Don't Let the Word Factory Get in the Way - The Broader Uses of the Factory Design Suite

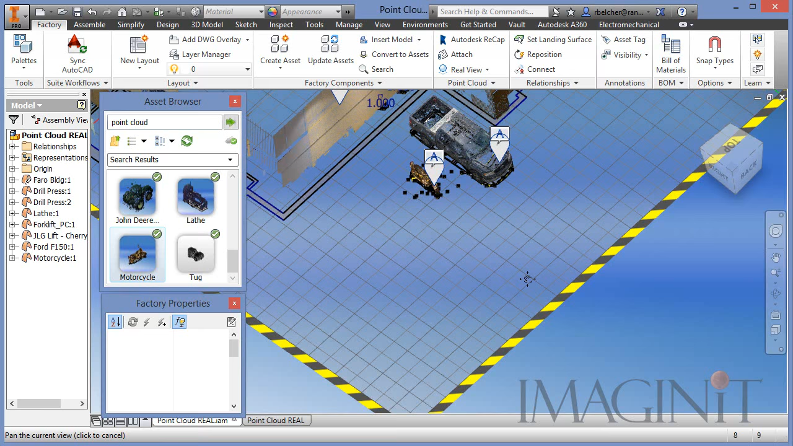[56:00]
Now for this example, let's bring in a generator. We'll pull in a generator, and I'll put it in the back of the pickup truck.
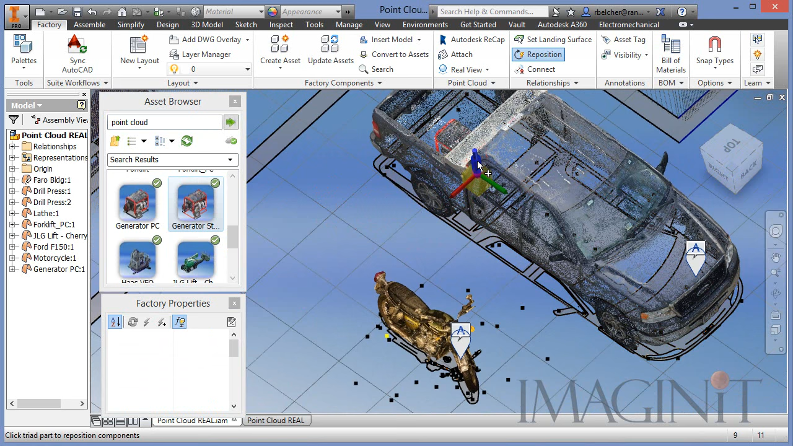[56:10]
So real quickly, I'll go over and just lift that up until it's right at the top of the pickup truck bed right there. And of course, if I go back to the drawing, that addition is made to my design automatically.